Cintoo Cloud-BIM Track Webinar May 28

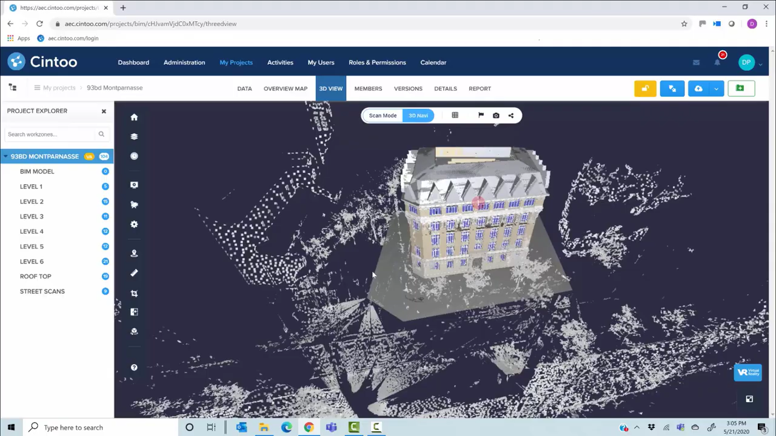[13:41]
this is a scan and bim now in my viewer okay when i go uh and of course this has they both have been aligned previously using probably the same survey uh survey uh points if they are if the the bim model is not aligned to the scan data or the scan data is not aligned to the bim model there is
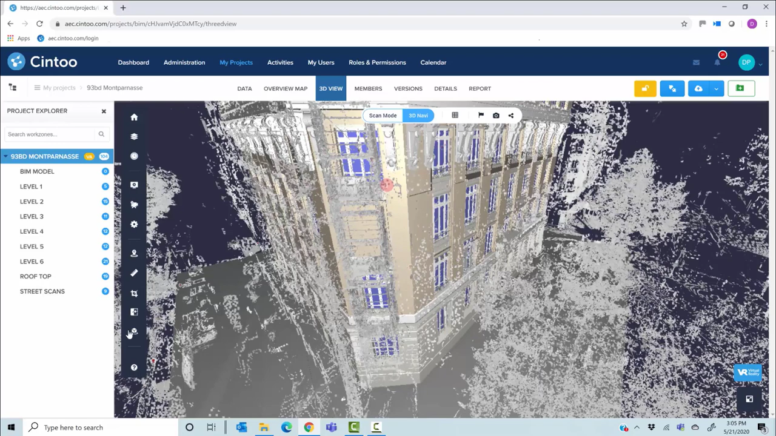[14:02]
a tool here to do this uh alignment manually so you can do this manually by using this tool but this i will not do that today we don't have time for that but let me show you uh what
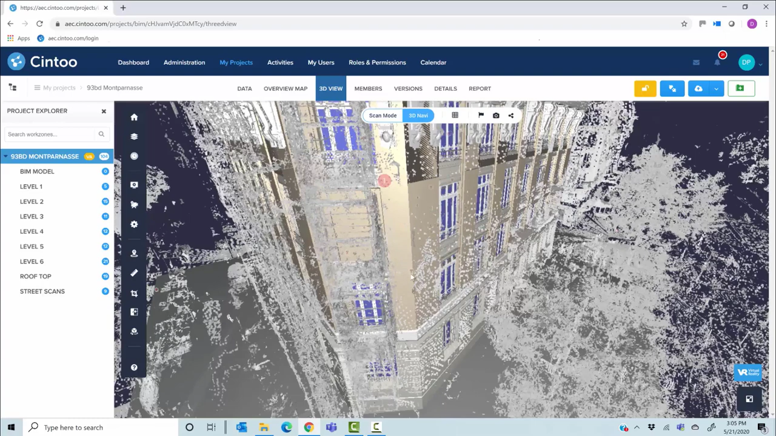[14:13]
what you may want to do now that you have a
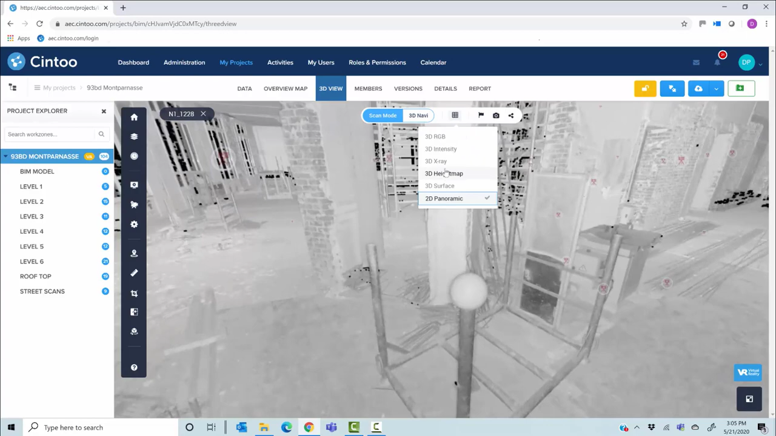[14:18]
scan on bim in the same uh in the same viewer so this is from a
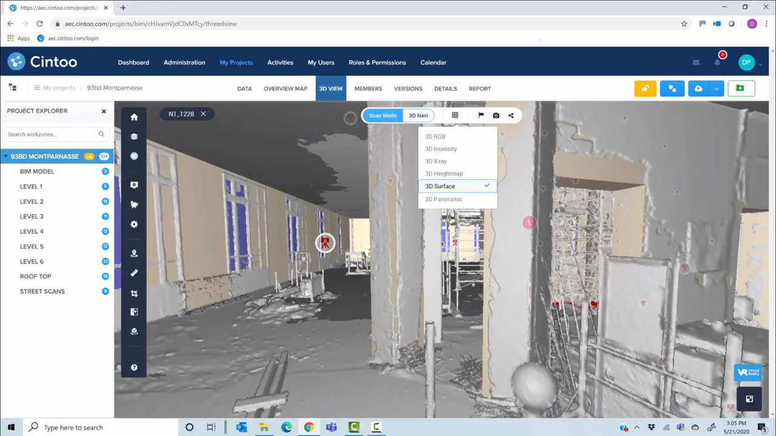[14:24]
vantage point here uh you can switch to the next vantage point here so this is the exact information mixing the as built in as built data coming from the laser scanner to the bim model
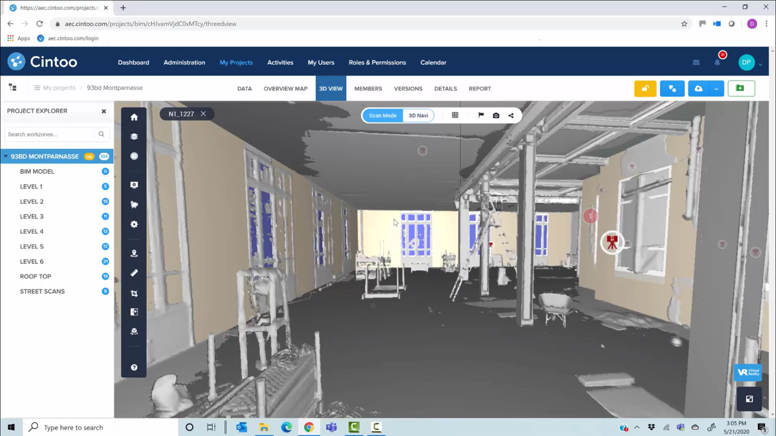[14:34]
what you want to do here is compare and look for issues so you click on the comparison tool
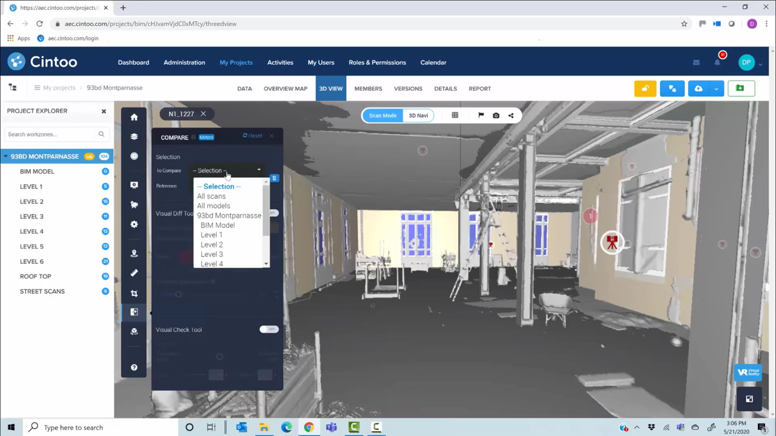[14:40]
you say okay i want to compare all my scans to all my models on here you have two tools the first one is called the visual div tool if i click on this one i will automatically create a heat map that i can adjust here that will show me everything different between the scan and the bim you see everything in red is data that has been captured by the scanner
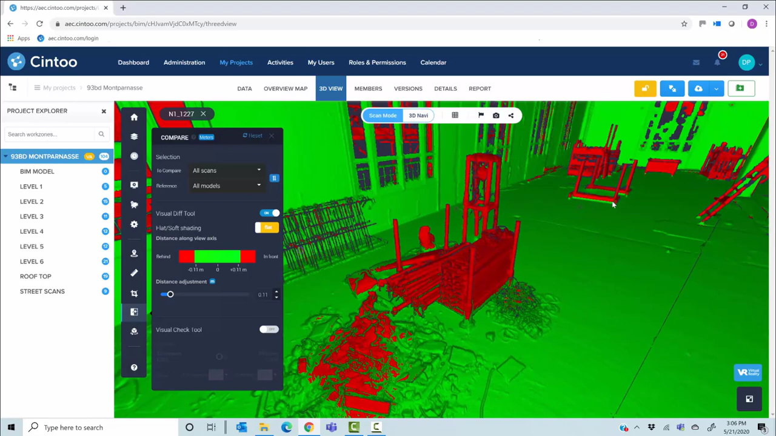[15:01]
which is not in the bim model of course all those scaffoldings equipment something like that let me show you an example here uh where you see you have this big red wall here and
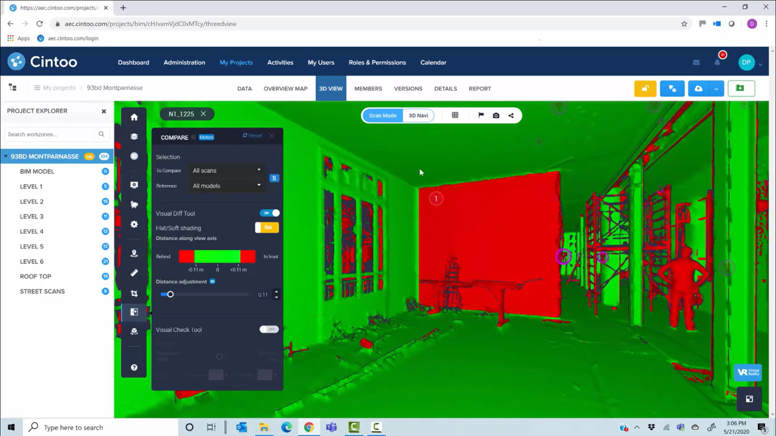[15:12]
say okay you may find an issue here so what you do you go to the visual check tool and then you can play with the transparency level so you say okay this is my scan data so this is the as built information turned into a very high resolution mesh okay and then when i move my cursor to the right this is a bim model
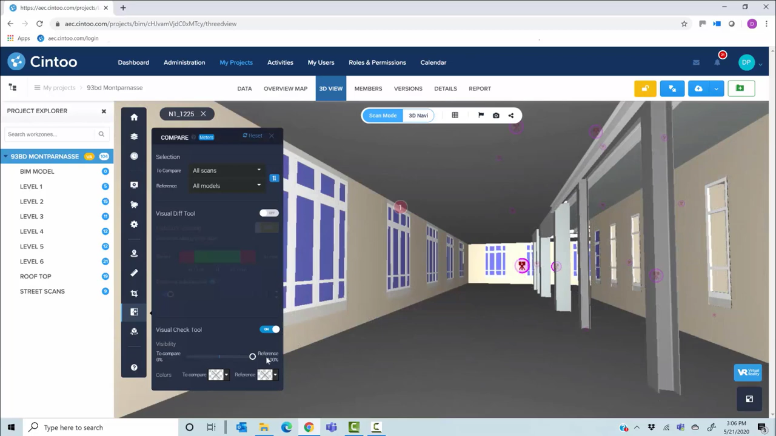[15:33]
from the exact same viewpoint okay so you see here there's a big issue because one of these uh existing walls has not been has not been modeled in the scan to bim
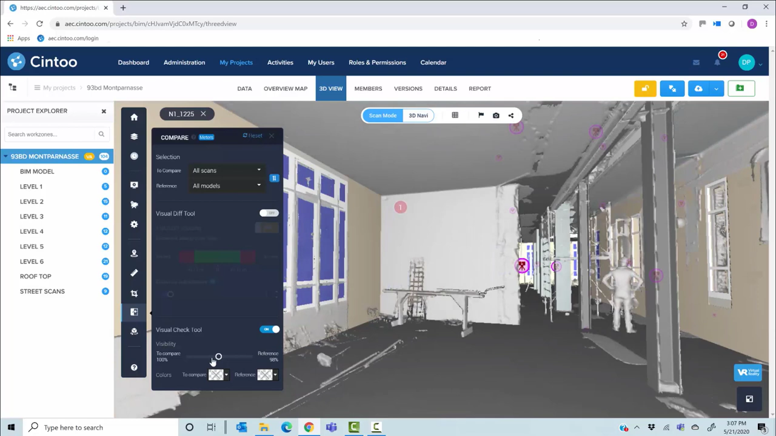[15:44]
process so it may be an issue in which case what i will do i will create an issue here say okay this is an issue this needs to be added to the bim model let's say i say okay uh call it a wall a label uh
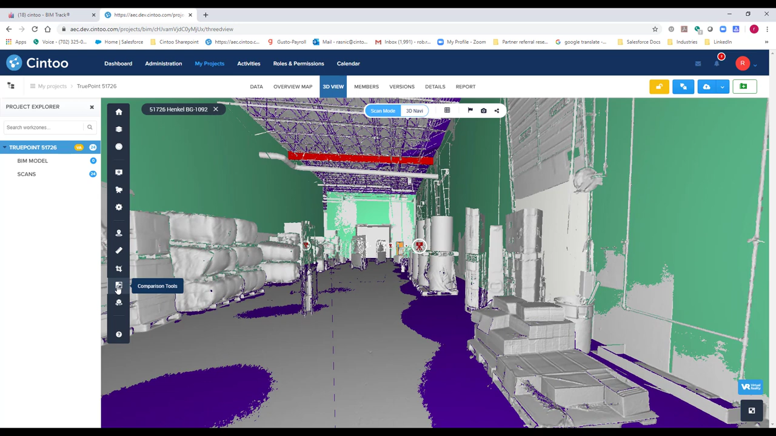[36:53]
comparison and i want to compare all the scans to all the models and when i click on this visual difference tool this will allow me to select you know the the tolerance that i'm looking for so let's just do you know 0.16 feet and everything shown in red means that that is out of
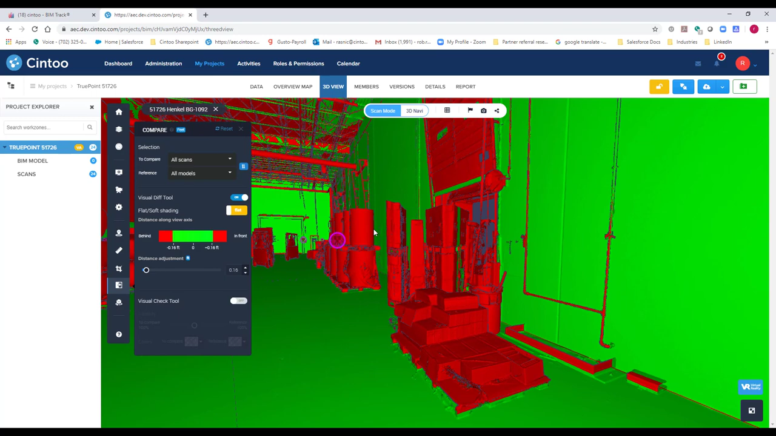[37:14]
tolerance everything in green means that it matches the bim model to this tolerance so if i look around here i'm going to notice there's a door here and i really want to kind of check this a little closer just to make sure so i'm going to hit this visual check tool and if i slide it to the left this will show me the scans that were collected out in the field and this if i slide it to the right will show me my my bim model and i noticed that this door that we collected out in the field is not represented inside of the bim model so i'm going to go ahead back
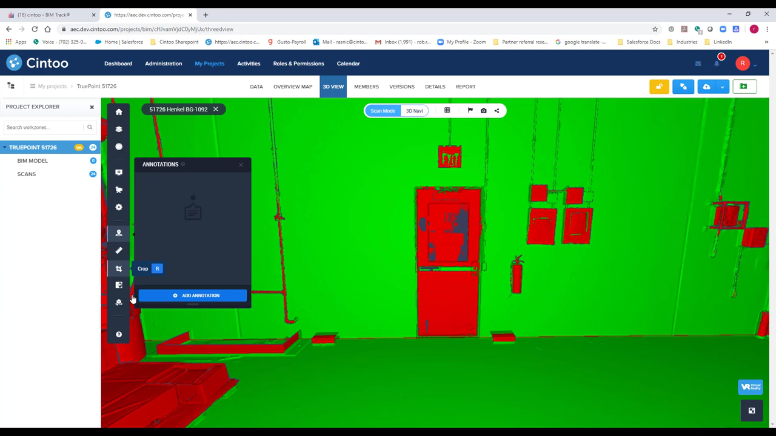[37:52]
to this visual check tool i'm going to close it and i'm going to create an issue so i'm going to go ahead and hit the annotations tab i'm going to add an annotation and i'm going to select on this door here and i'm going to make this like i said an
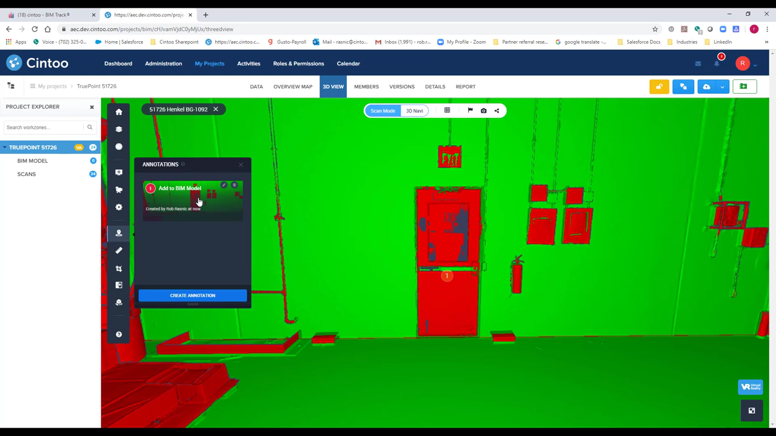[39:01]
so let's go ahead and get out of this and let's go ahead and put our settings back there so now that i've created that issue what i want to do is go into my reports tab
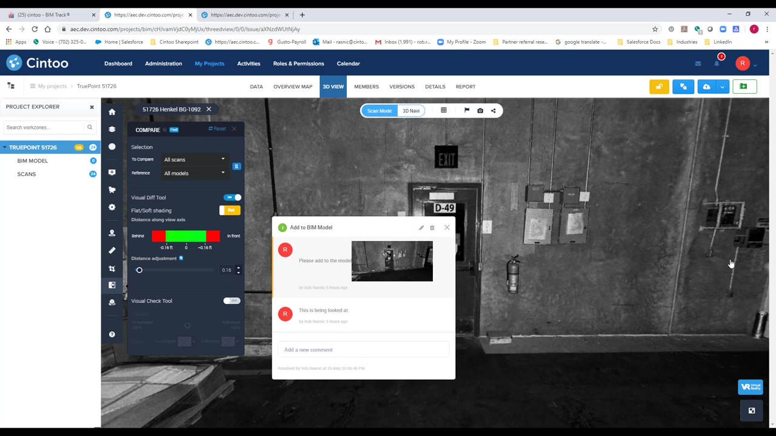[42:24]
point cloud or a mesh so in order to do that i'm going to go back into my project
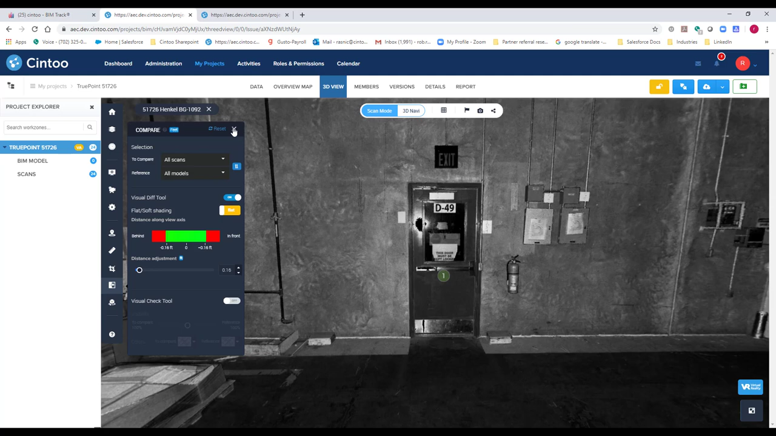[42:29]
i'm going to go into our surface mode because that gives us the best view of our
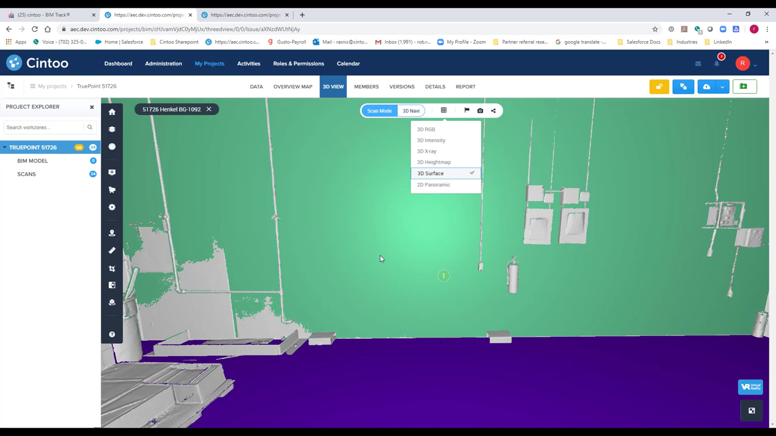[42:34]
mesh i'm also going to go and turn off our bim model so all
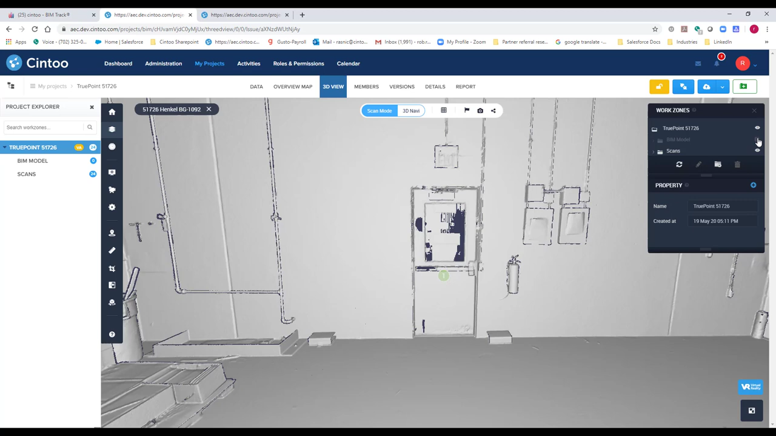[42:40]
we're getting is is the actual as built data that we collected out in the field i
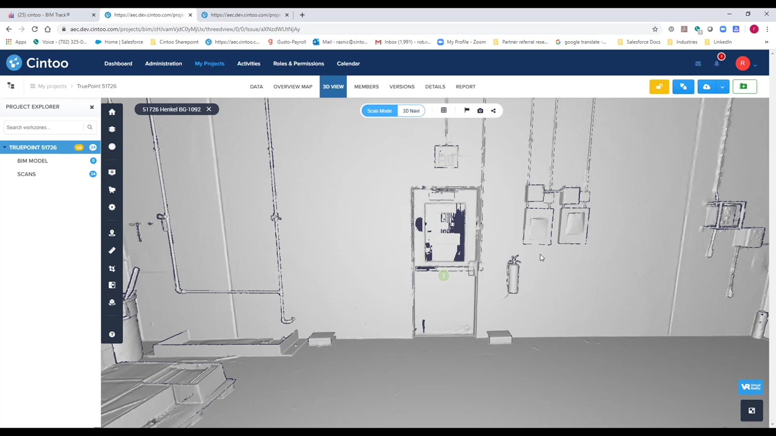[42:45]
already have a crop created so i'm going to go ahead and go to that and just kind of show you how this works so this is our crop that we've created called crop one but just to show you how our crop tool works basically it's an x x y and z slider bar so basically by gripping these we can move you know our z axis up and down to capture the information we want same thing with the y axis also with the x axis so uh really
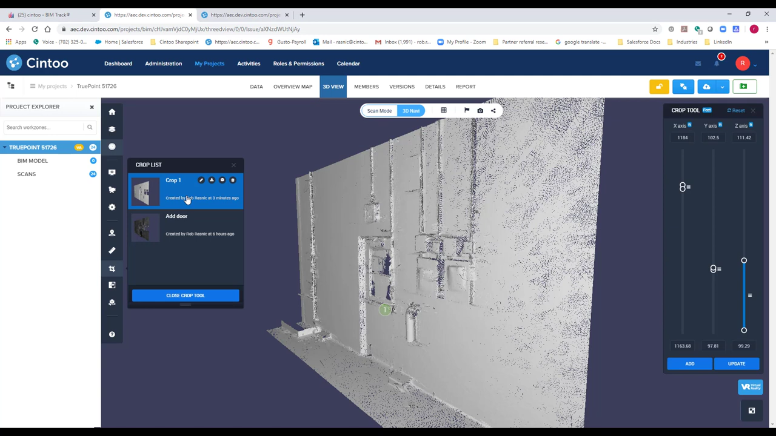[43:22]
easy tool to use once you hit add it saves it as a crop over here and then you can go in and rename it so like i said i already had a crop that i had already created earlier we called it add door so with this information with this crop we now have the possibility of exporting the information out the first way to do so would be to export it out as a recap file so recap is the point cloud file that